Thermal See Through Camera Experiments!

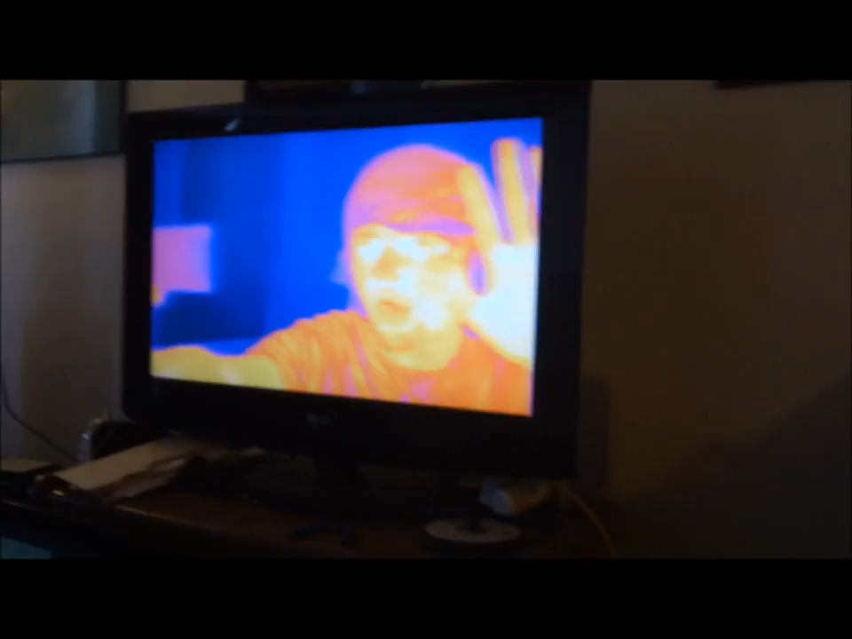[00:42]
Obviously I'm warm, maybe not my heart. Haha, so funny. Anyways, okay, so first experiment, popsicle.
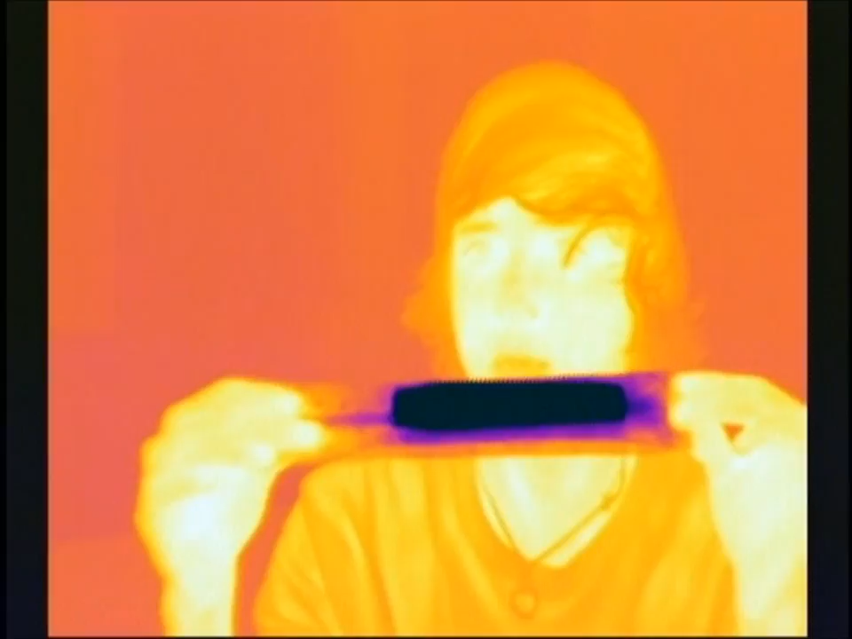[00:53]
You can see it in the bag and you can actually see right through the bag.